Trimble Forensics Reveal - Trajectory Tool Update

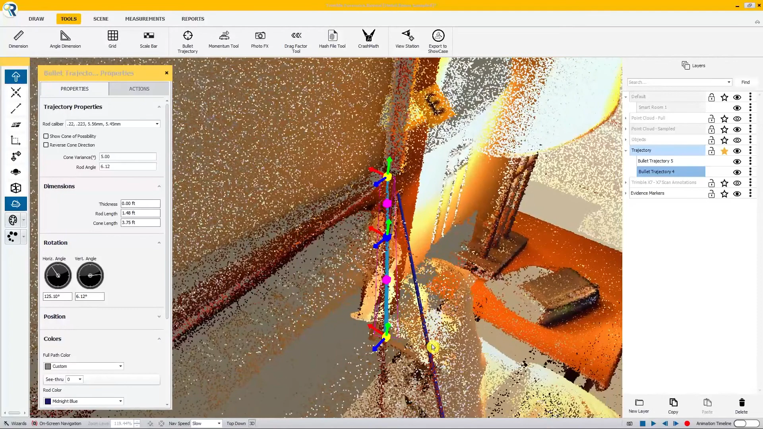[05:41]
We can see here that that's a pretty good fit right there. And that's, again, a good best fit along all of those points that were laser scanned.
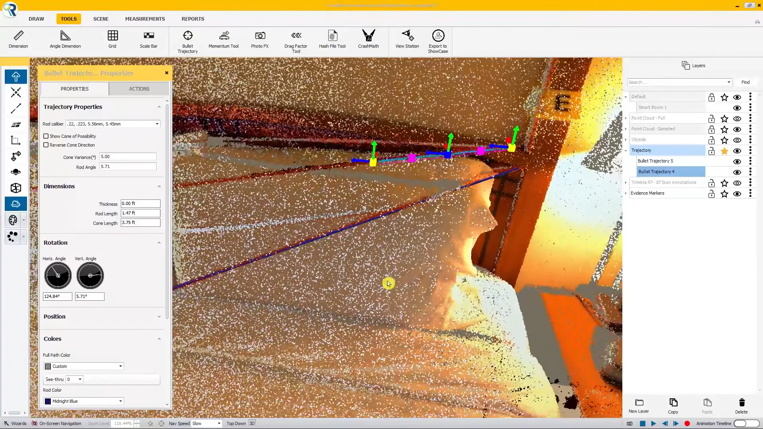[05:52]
Again, this was done using the X7 solution. If you have a chance to contact your local Trimble forensics partner and request a demo of the Trimble X7 solution, you might be surprised at what the instrument is capable of.
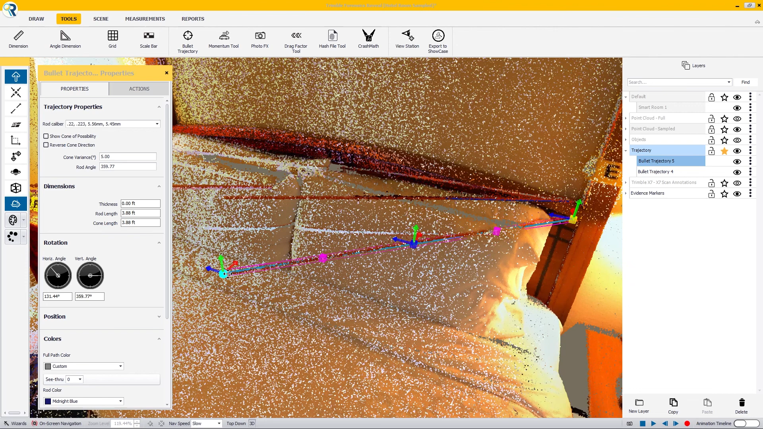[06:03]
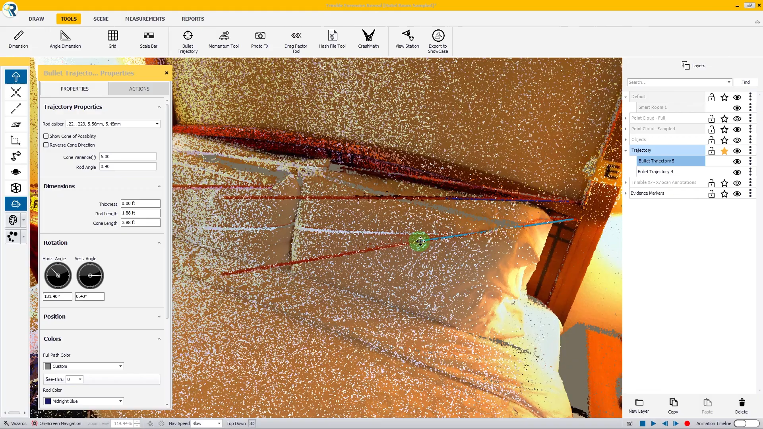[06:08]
So I'm going to move my trajectory rod back on this one.
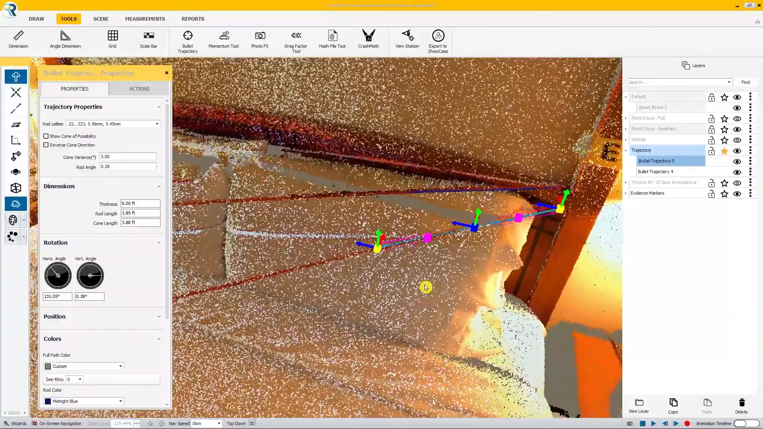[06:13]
Zoom in here just to make sure.
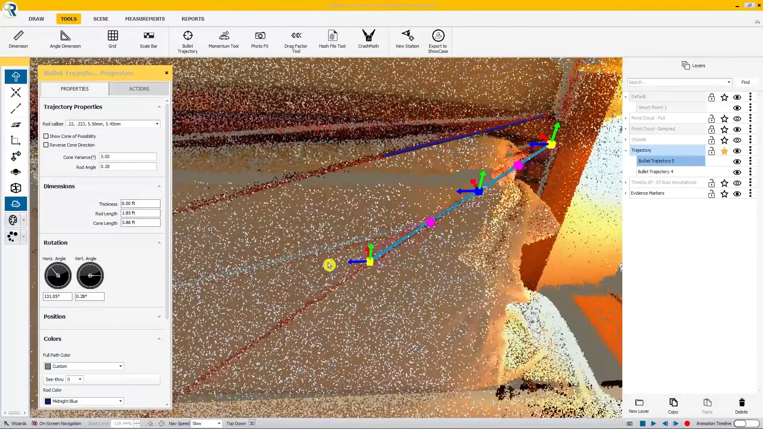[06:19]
It is where I want it to be. And again, if I need to make any small adjustments here, I sure can. Again, if it's not fitting quite the way that you want, make some small adjustments to it.
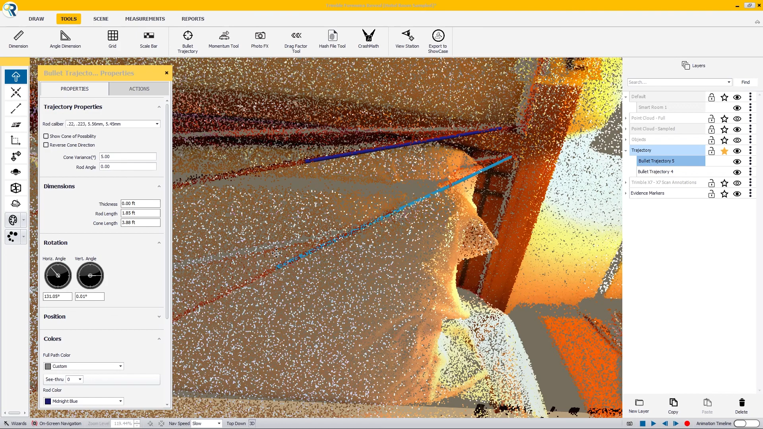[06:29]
What we're going after is a best fit.
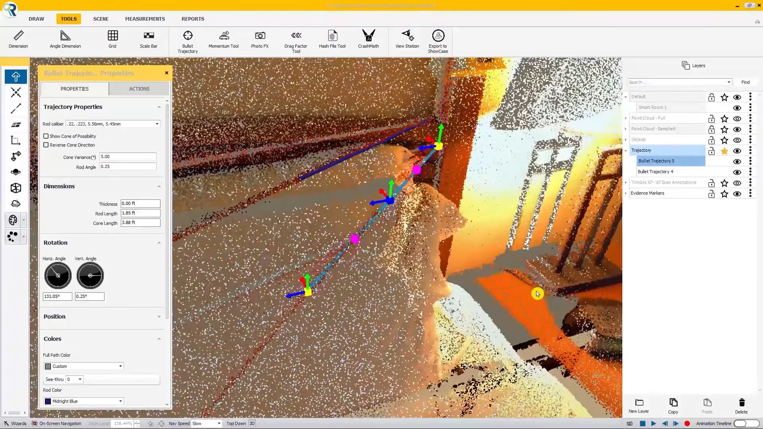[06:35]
Again, before that rod begins to sag out, we want a best fit on that rod.
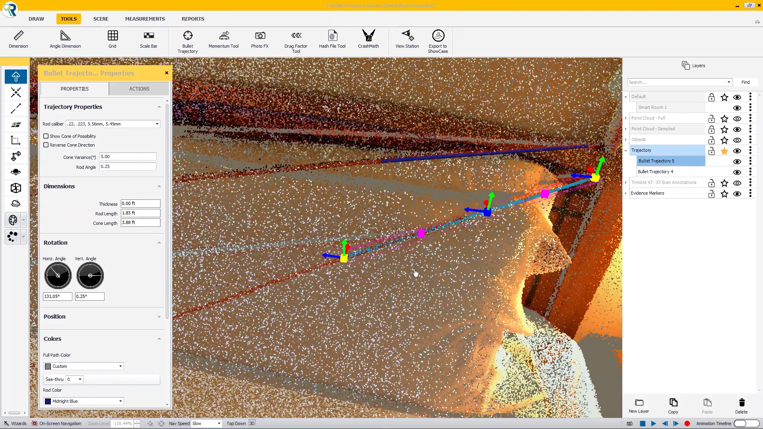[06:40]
And again, you don't need spheres. You don't need anything but the rods themselves.
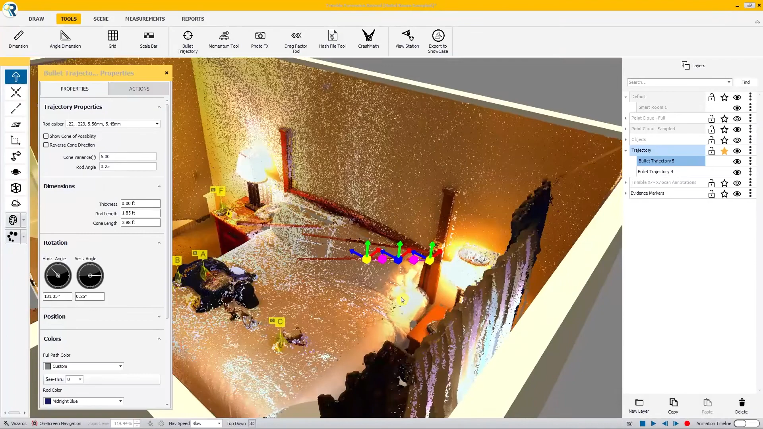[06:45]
Now, this can also be done if you have an optical total station. Say you used your optical total station to take reflectorless points at the area where the rod entered the surface that it went into. And then you shot, say, two or three points reflectorless using an optical total station. You could sure do that here and then connect your trajectory rod to those points using a point snap rather than a cloud snap like I'm doing here.
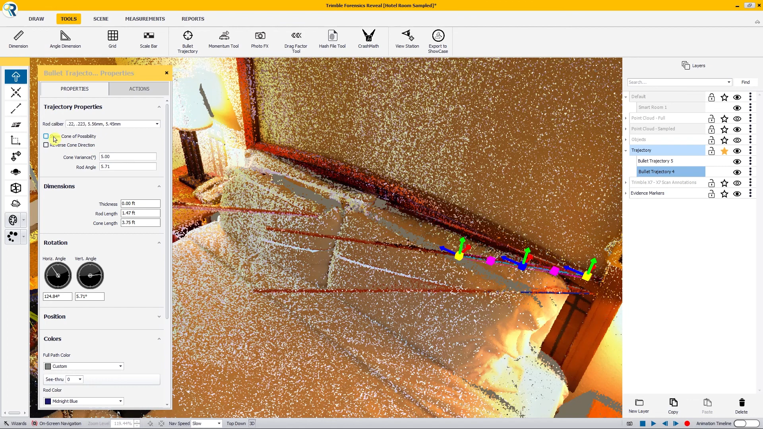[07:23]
So moving on, we have our first rod, which is bullet trajectory four, and our second rod, which is bullet trajectory five. On bullet trajectory four, I'm going to click on, once I have it activated, in my properties window, I'm going to click on show cone of possibility. Now, we'll create my cone.
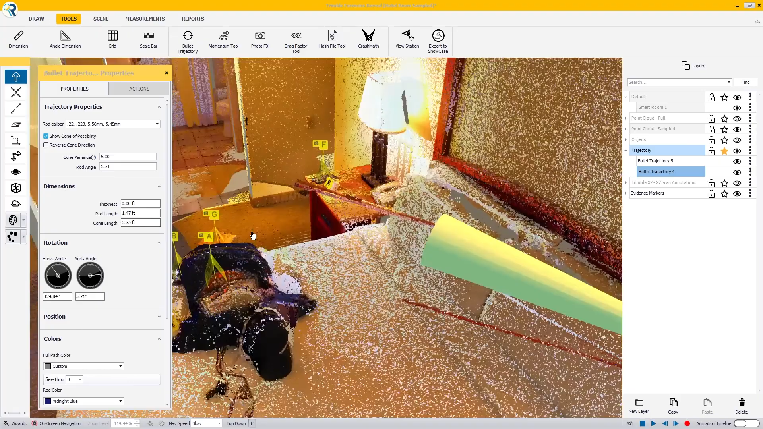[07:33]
If I want to extend my cone out, say, to 20 feet,
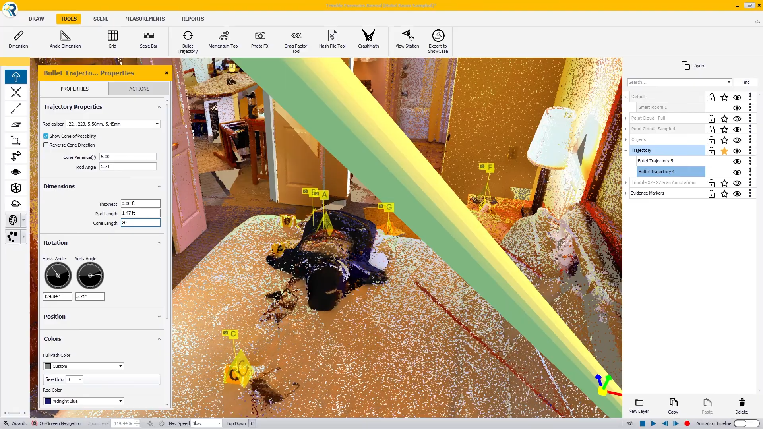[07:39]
extend that out and show where that shot likely came from.
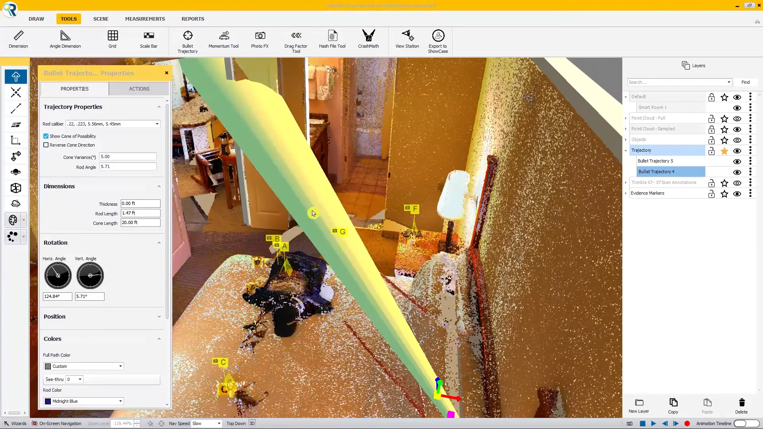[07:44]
Next up, I'll do that on bullet trajectory number five.
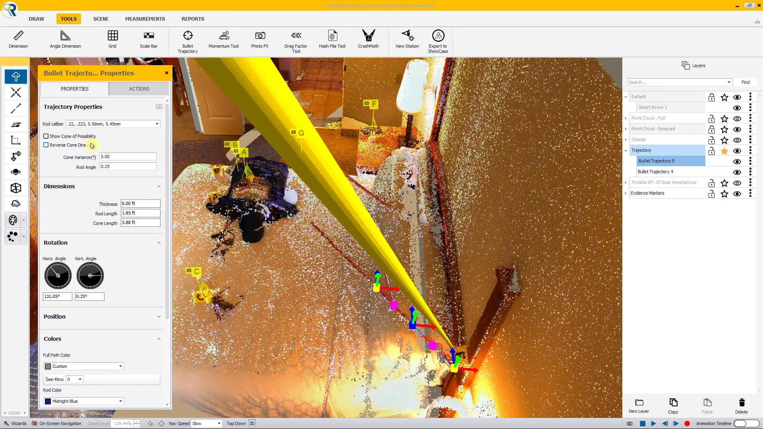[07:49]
I'll show the cone of possibility and extend that out another, say, 20 feet to see where did that come from.
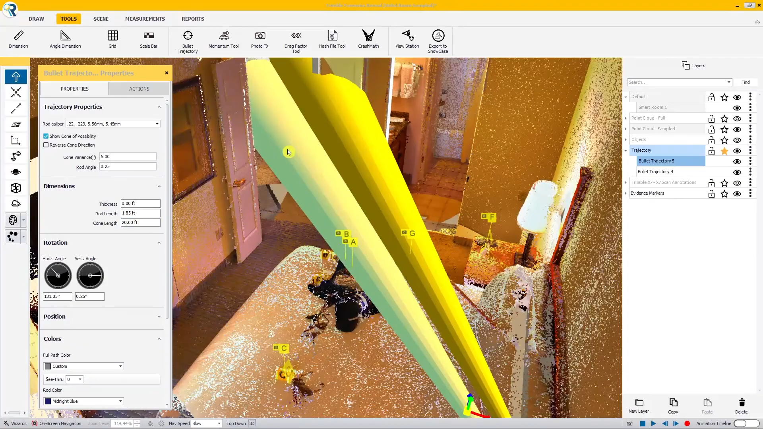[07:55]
Now, we can see here that the cones are the same color, which makes them a little difficult to tell apart, especially if you've got a scene where you have multiple parties exchanging rounds back and forth, such as an officer involved. And so to make it really clear and concise for the judge and the jury to understand, down here at the bottom, we have the ability to change your cone color. So on bullet trajectory five, I'm going to change that over to, say, a green color. You notice here it kind of obscures everything that's beyond it.